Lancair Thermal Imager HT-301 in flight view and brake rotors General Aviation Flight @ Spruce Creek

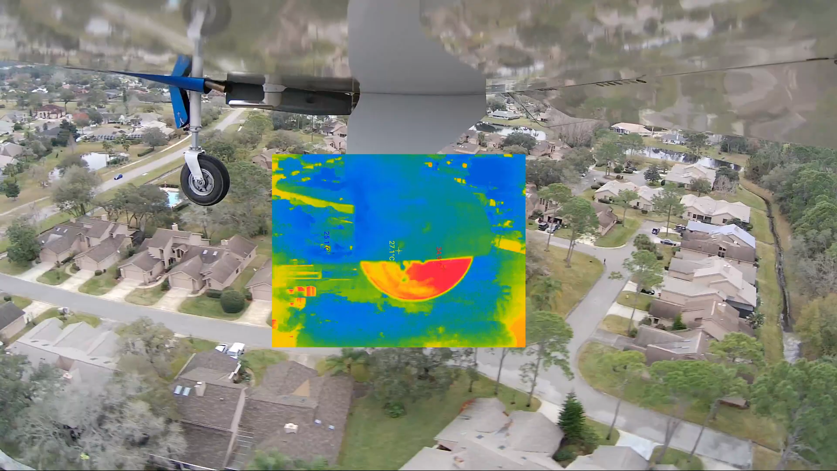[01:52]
You can see where the air is hitting it in the front, it's cooling that tire down.